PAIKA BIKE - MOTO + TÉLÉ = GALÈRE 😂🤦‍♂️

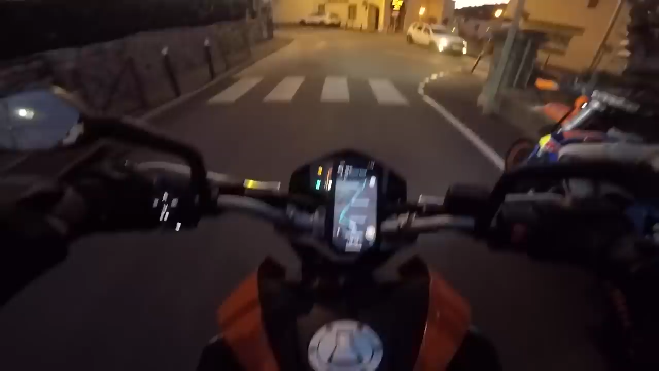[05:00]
On est dans quelle ville là? Hein? Dans quelle ville? Montpellier-sur-Lèze. Oh, y'a personne sur les routes, c'est un délire. C'est chaud. C'est chaud, gros. Oh mais gros, c'est pas possible là, c'est pas possible. Il y a aucune voiture. Ah ouais, mais là c'est chaud de night, frère. Là il faut bien que je croise au moins une voiture, frère, au moins une.
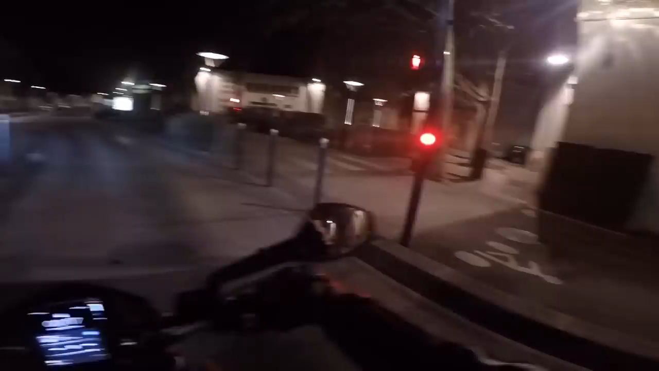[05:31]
On dirait une ville fantôme. Oh là, il y a non, c'est même pas quelqu'un, frère, c'est des panneaux pour les élections. Même pas, gros. Non mais c'est pas possible, c'est pas possible, frérot. Ah putain, il y a une voiture. La première, frère. Ouah mais gros, oh, il y a une voiture encore. Deux voitures, trois voitures. Ouah, je suis là, les gars.
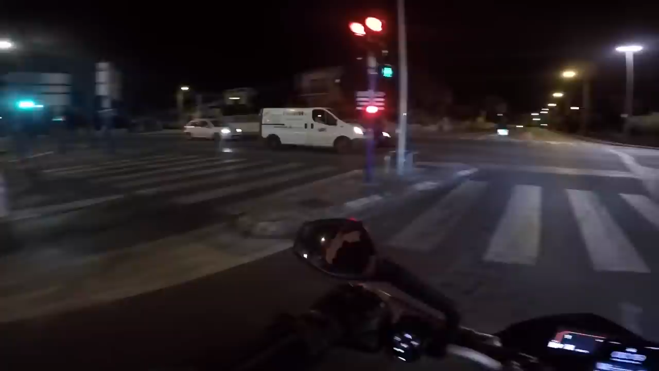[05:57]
Salut. Ouais, je suis choqué. Oh, il y a une voiture là-bas.
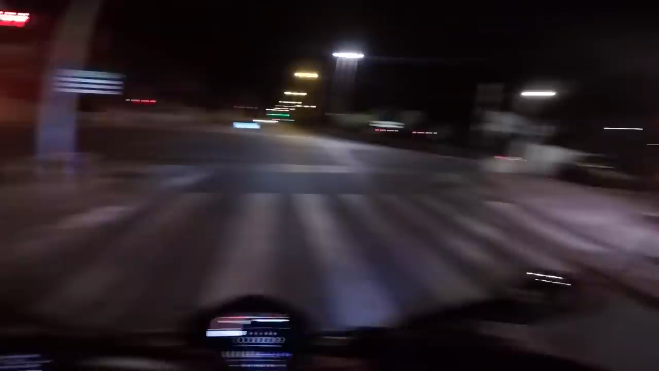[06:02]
Jamais été aussi content d'avoir des voitures, frérot.
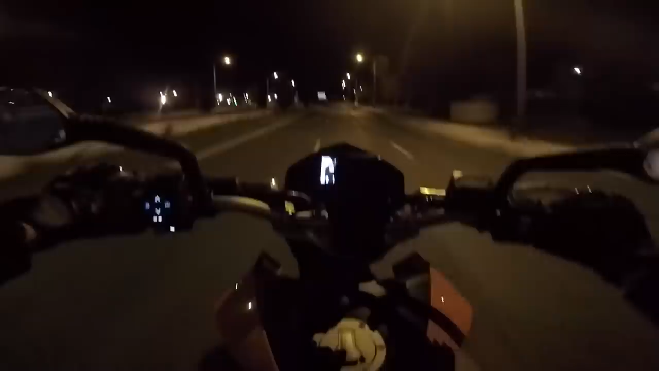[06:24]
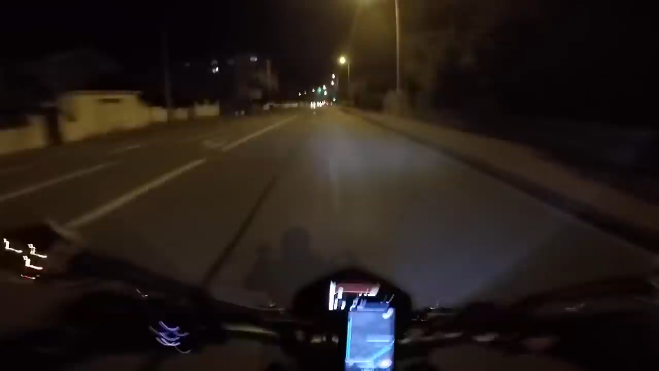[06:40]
Là. Et il est chaud là. Il va nous faire un démarrage dérapé à fond.